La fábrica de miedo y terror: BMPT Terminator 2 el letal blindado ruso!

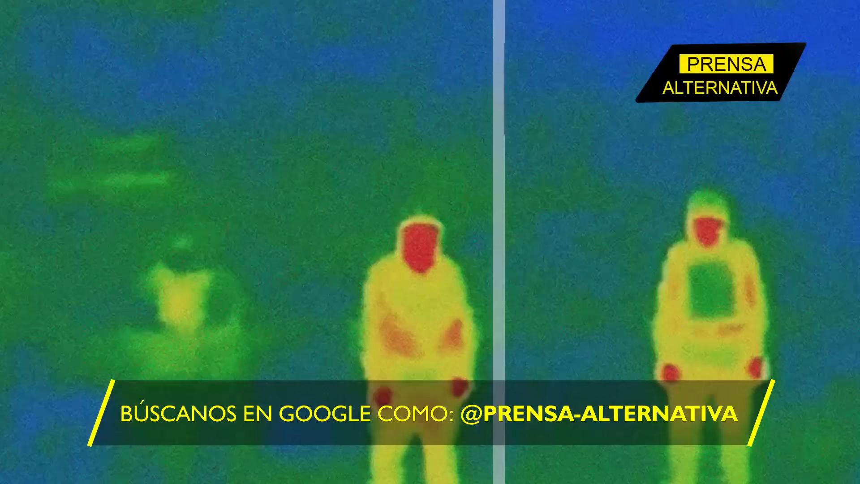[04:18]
donde las batallas se libran a corta distancia y cada calle puede convertirse en una trampa mortal.
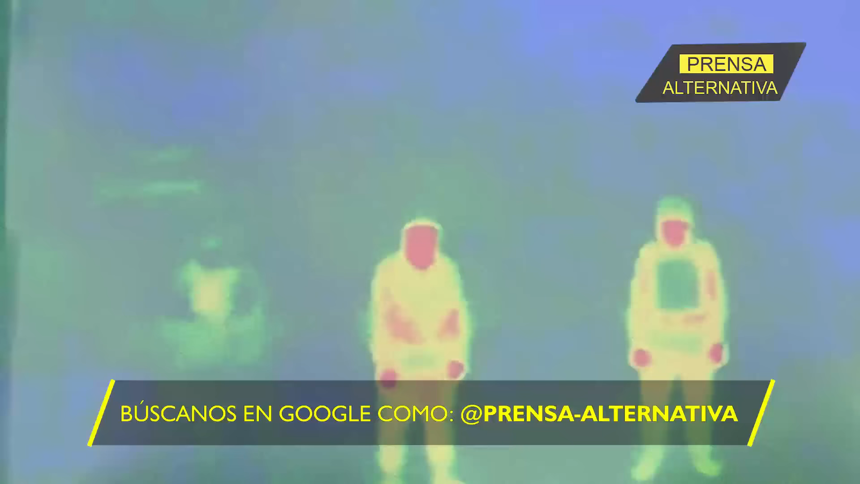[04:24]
Su diseño, que cuenta con canales ópticos, de televisión y de imágenes térmicas,